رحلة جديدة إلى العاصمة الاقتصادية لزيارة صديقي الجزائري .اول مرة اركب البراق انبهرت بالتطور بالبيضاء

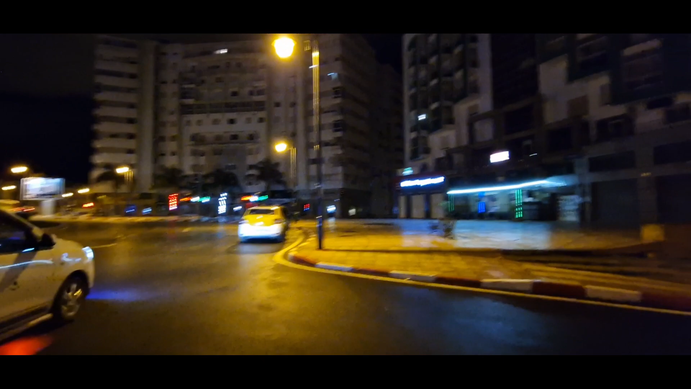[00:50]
كتشوفوا اخوتي مدينه الحمامه البيضاء هي هذه اللي قدامكم هذه المدينه ديالي كيف كتشوفوها يا سلام